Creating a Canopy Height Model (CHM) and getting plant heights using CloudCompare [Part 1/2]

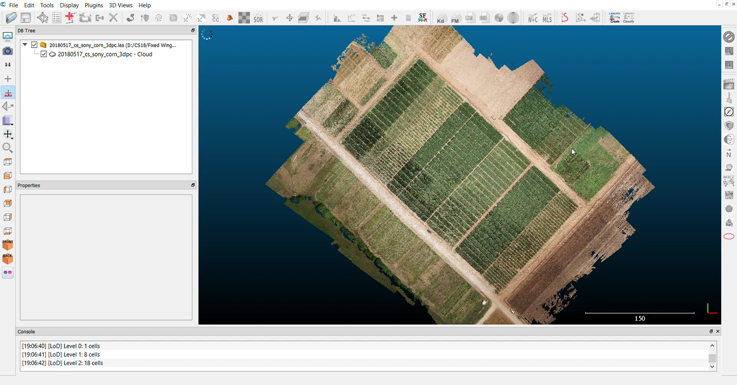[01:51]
This point cloud was recreated using structure from motion and those are some experimental fields.
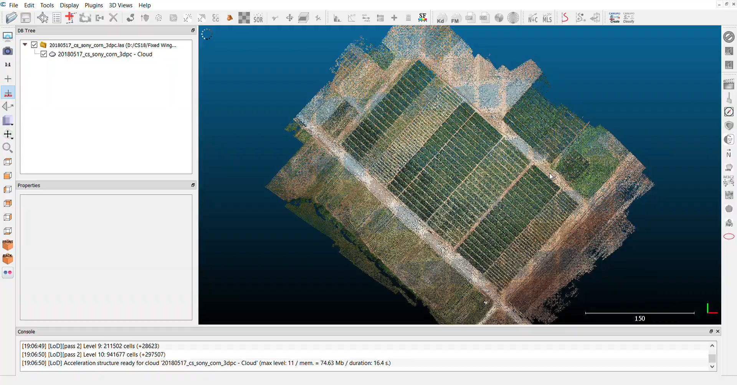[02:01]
We see those plants are corn
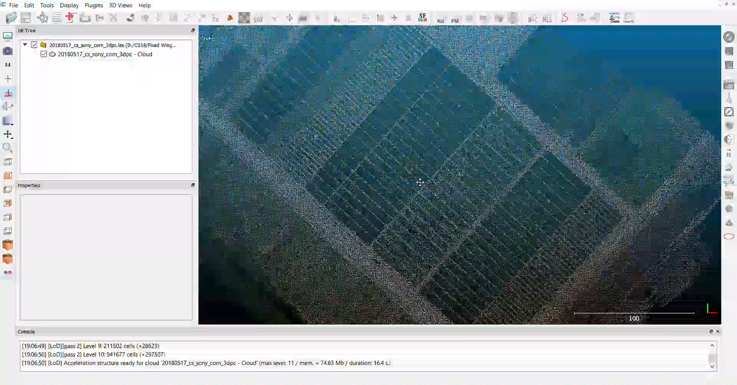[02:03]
plants and first of all what we want to do is to crop the point cloud so we have in our file only the region that we are interested in. So I will start by drawing a polyline, like clicking here with this symbol, trace a polyline by pointing and picking.
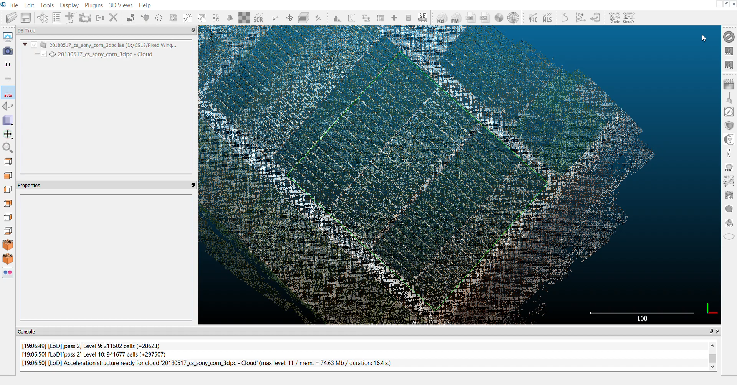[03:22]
very close to the first one. With that I do a right click and I finish my polygon, I click here at this green check sign and with that my polyline is finished and you will see it here, polyline. So I will crop this point cloud using this polyline. So I will select the point cloud, you will see a lot of options showing up here. I will click at the scissor to crop my point cloud
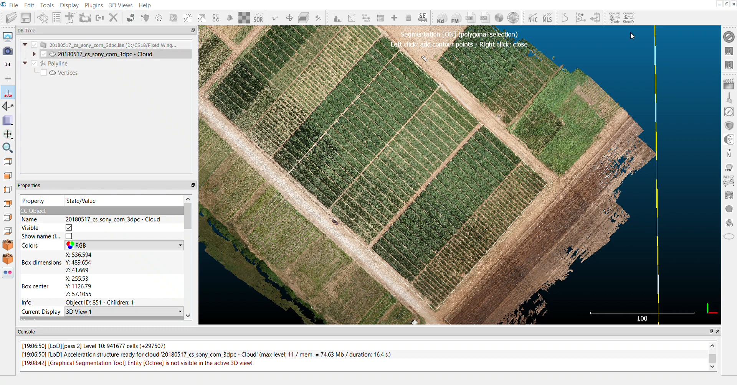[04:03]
and then this tool allows you to draw your own line but you can also load and import a polyline here. So I can click right here and use existing polyline and now use the polyline that is already loaded. So this is an interesting tool because if you have multiple files from the same area you can just keep this polyline and just draw it once and import it to all the other images, this point cloud it will be using.
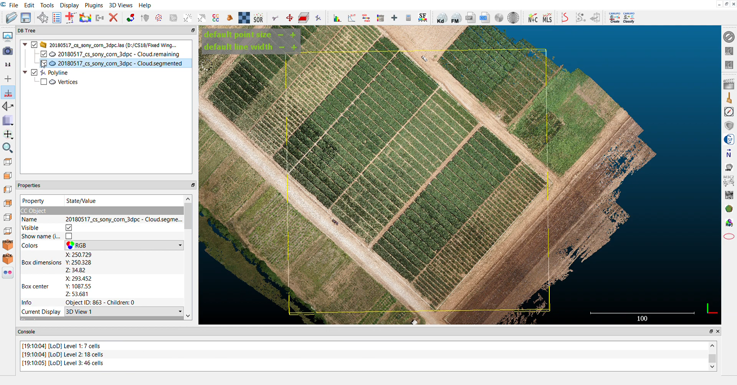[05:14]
One is the segmented and the other one is the remaining points.